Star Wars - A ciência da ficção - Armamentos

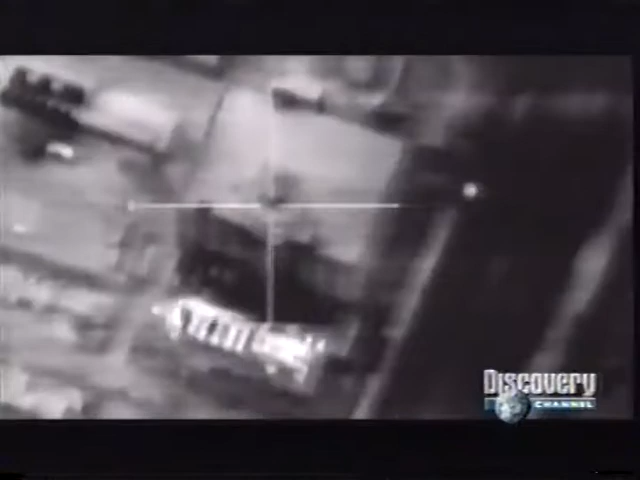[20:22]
Pilotado à distância, o Predator também pode ajudar pilotos de caça com sua mira laser,